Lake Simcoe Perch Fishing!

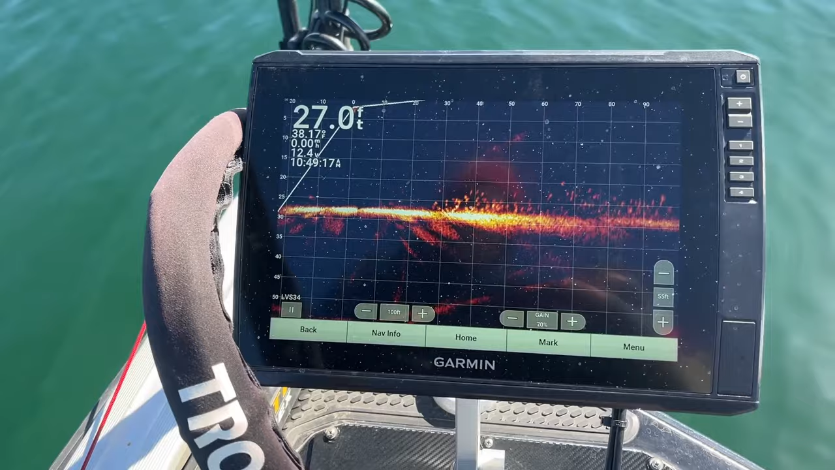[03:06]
On screen: depth 27.0 ft
All those marks above bottom, that's the school that we've been on. Pointing that way.